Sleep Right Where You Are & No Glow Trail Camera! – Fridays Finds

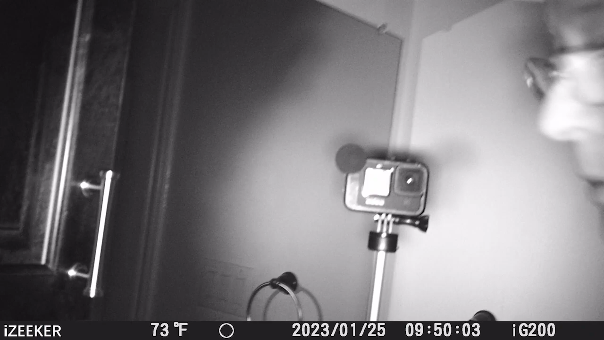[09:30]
The GoPro that we actually have the lights. But when I look at the camera, the GoPro, you can see the glow of those lights. I can't see. That's kind of crazy.